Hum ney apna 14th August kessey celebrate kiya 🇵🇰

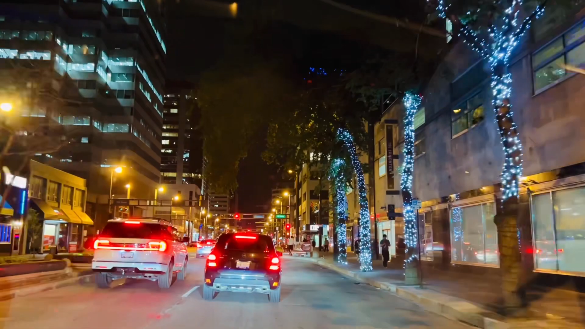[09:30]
چلیں جناب تو یہ تھا ہم نے جو کانسٹ دیکھا ہم لوگ نے تقریبا دس پونہ منٹ ہی ہم نے سٹیک کیا کیونکہ ایک تو لاؤڈ میوزک تھا اور پھر وہاں پہ کچھ ماں ہو لیسا تھا تو ہم نے کہا نہیں بس بچوں کے ساتھ ہیں تو جلدی سے ہم لوگ نکل جاتے ہیں واپسے کے لیے ہم لوگ وہاں پہ گئے ہم نے تھوڑا سا سٹیک کیا تھوڑا ووک اراؤن کیا بچوں کو دکھایا اور وہاں سے پھر ہم نکلے اور پھر گاڑی میں بیٹھ گئے تھے ہم لوگ کے ہم نے کہا چلیں آپ جاتے
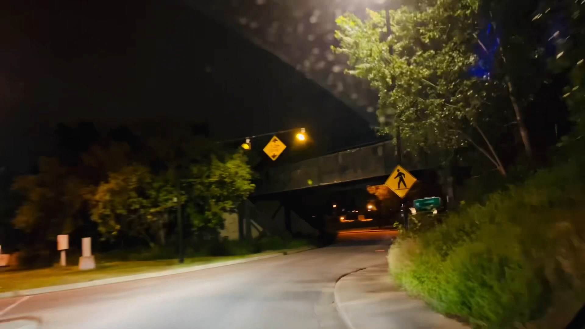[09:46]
ہیں واپسے کی طرف اور آپ کو واپسی پہ بھی سارا رستہ دکھا کے لے کے جاتے ہیں کیونکہ یہ جو پوری کے پوری اس کی ڈرائیو